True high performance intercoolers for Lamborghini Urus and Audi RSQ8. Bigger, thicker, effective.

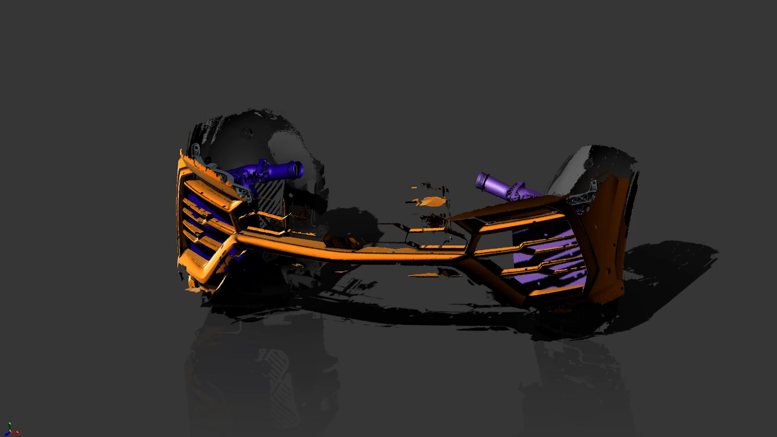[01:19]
And the first thing we did was scan the entire vehicle.
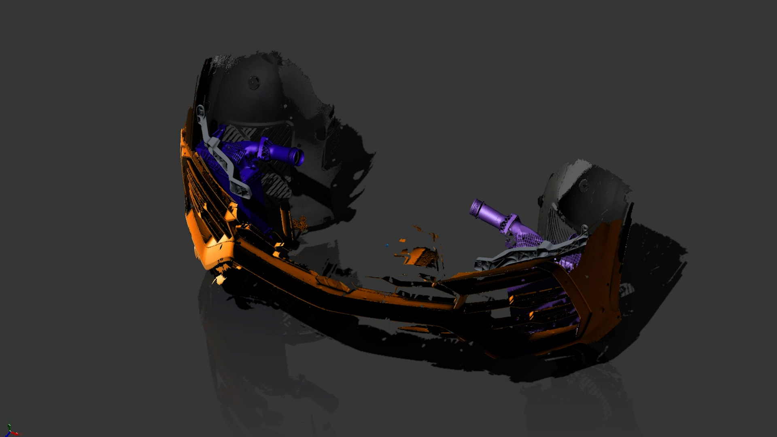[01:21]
We separately scanned the intercoolers, the brackets, and the associated areas. Now there are two main issues with these heat exchangers.
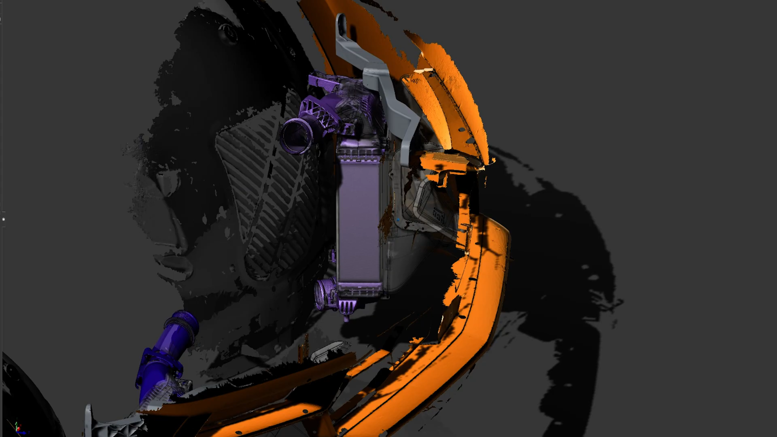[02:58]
and we've developed our own intercooler with 33% more volume.
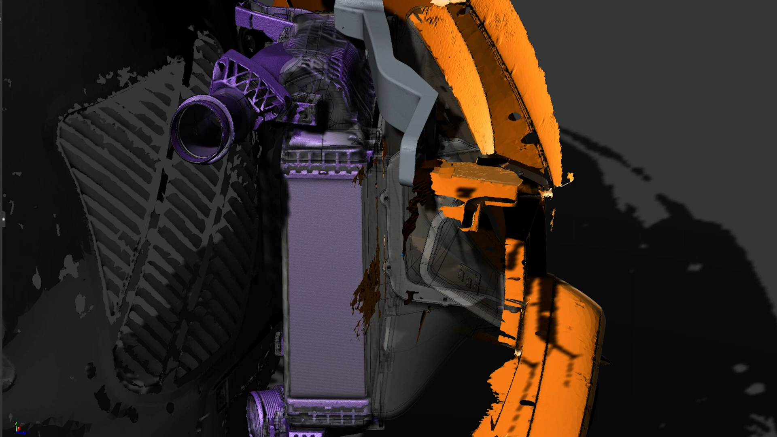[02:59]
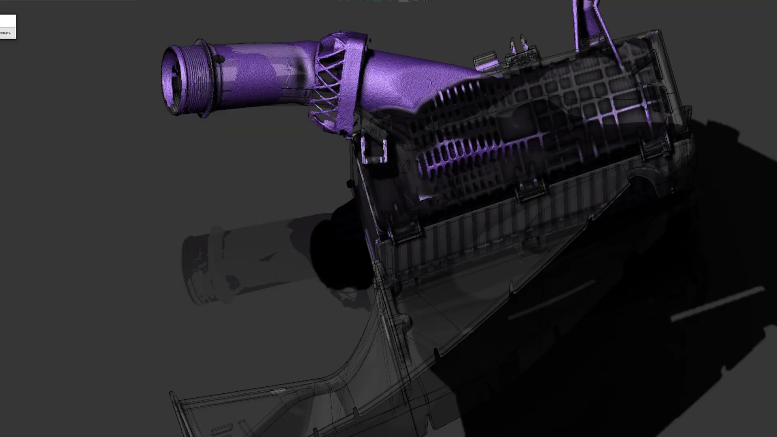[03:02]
The transparent intercooler on the image, that one is ours, and the purple one is the OEM.
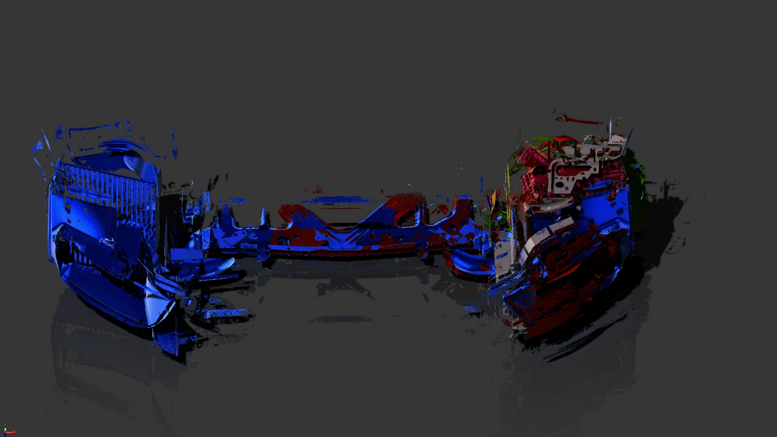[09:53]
The front air duct is really tiny.
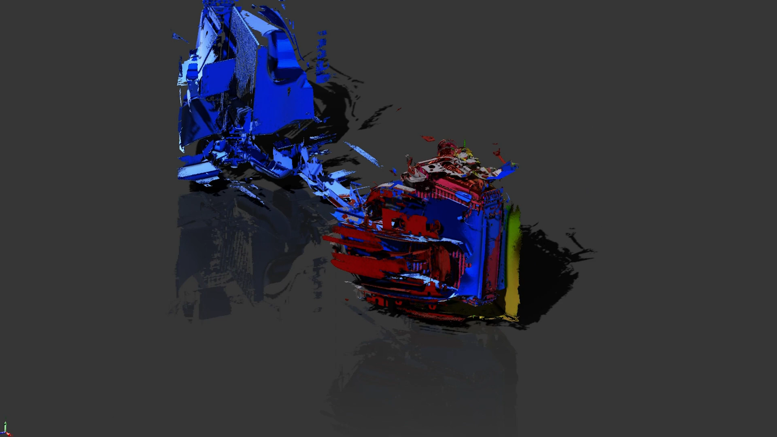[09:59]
We don't want to remove that so we can't move forward, and there's no wiggle room behind it because of the wheel arch.
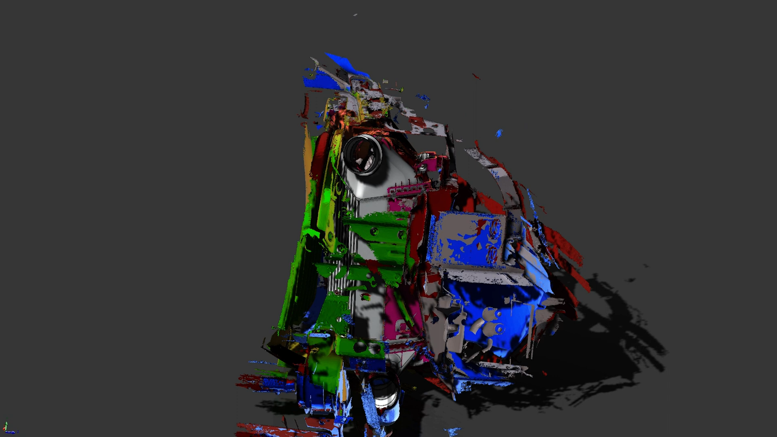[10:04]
That's all the space we have to work with. We'll do our best to fill up the empty space, and for that purpose we'll make a step-like core.